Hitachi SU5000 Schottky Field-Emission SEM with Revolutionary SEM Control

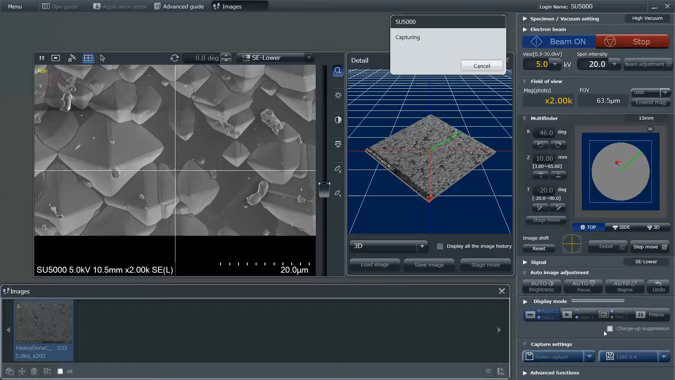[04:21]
complemented by the multi-finder graphical stage navigation, which provides improved sample-to-image correlation manipulative controls on the GUI display,